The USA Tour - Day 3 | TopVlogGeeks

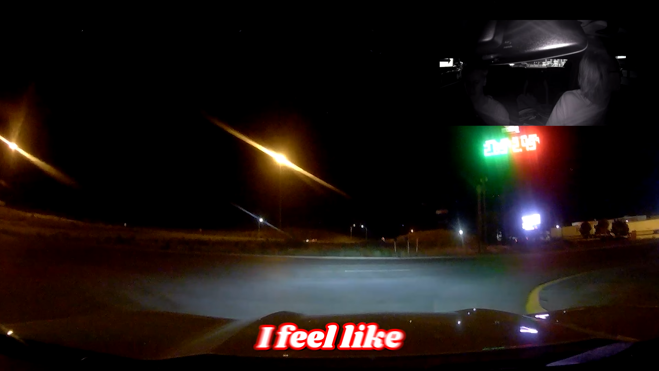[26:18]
Yeah, I feel like there's not going to be a lot of traffic that I'm impeding by doing anything stupid at this hour. Do you feel? Because there's not a lot of traffic. After that truck does, actually, you know what? Fuck it.
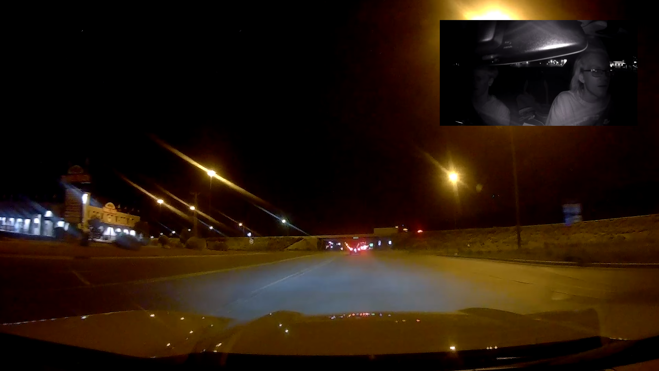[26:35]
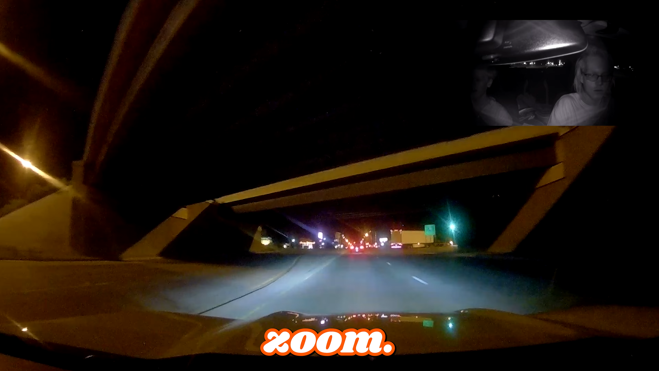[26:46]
Ah, that's where it is right there.
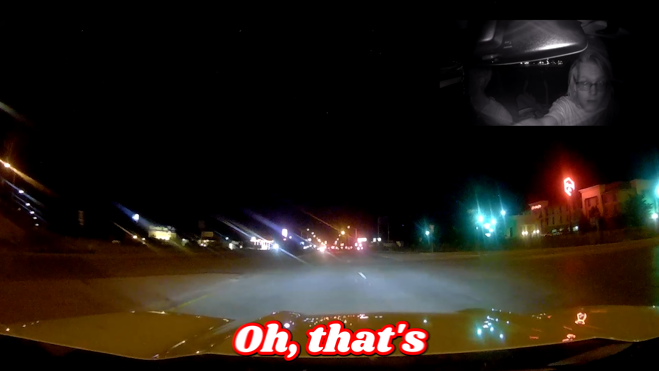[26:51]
Literally amazing.
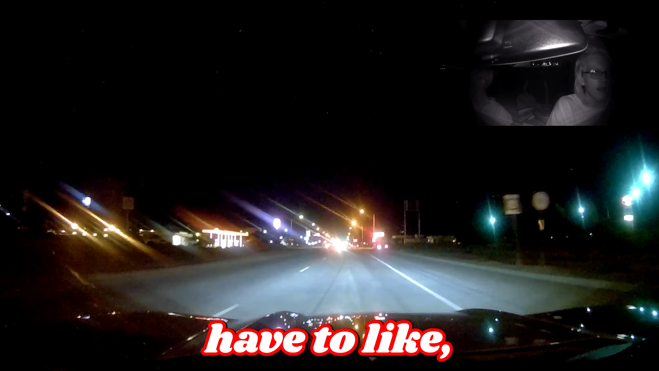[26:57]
I think I'm going to have to, like, personally send... You turn in here? I think you do.
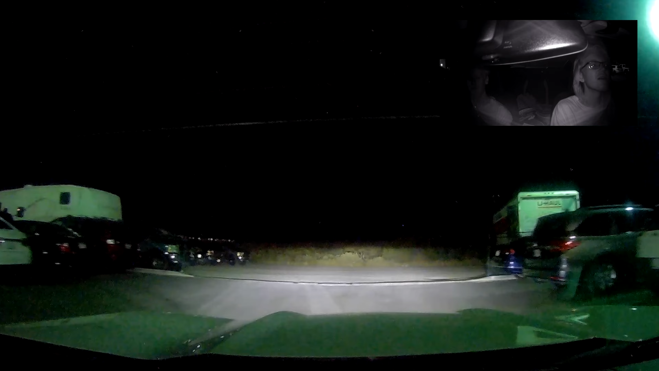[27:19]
That looks like a whole ass bump to get back there, but I'm gonna see if there's any parking over that way. Fucking parking lot, or else they think we're psycho.